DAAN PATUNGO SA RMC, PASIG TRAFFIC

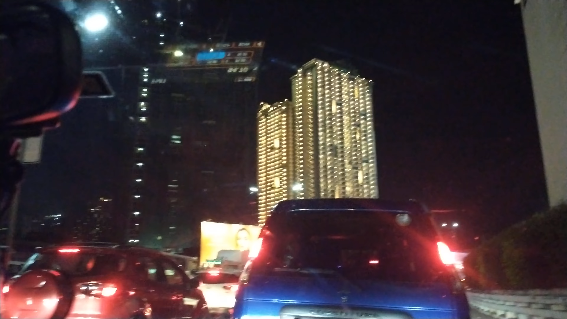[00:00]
Ayun nila kasi puputas na yun Saan banda? Malapit na pala tayo Ayun lang itang yung dalawang building ng malaki na yan Sa gilid niyan dun sa babalo Malaki hospital ba yan? Hindi na Traffic po Ano? Pukunta po kami ng RMC